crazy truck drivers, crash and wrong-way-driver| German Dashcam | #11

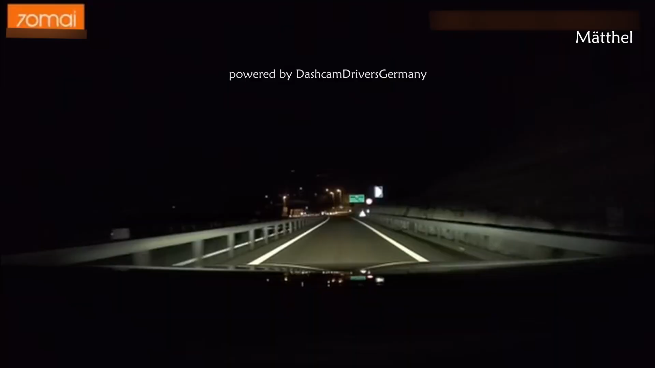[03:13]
Here we are in Switzerland instead of Germany, but their driving isn't any better, as we can see here with this wrong way driver.
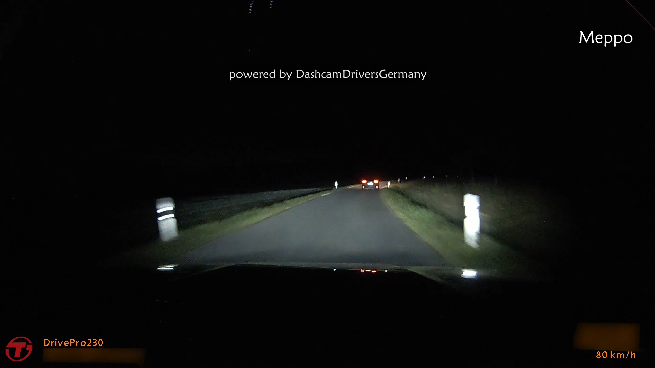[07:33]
At night it's important to observe the area next to the road as well. The car in front here can easily brake and avoid the danger.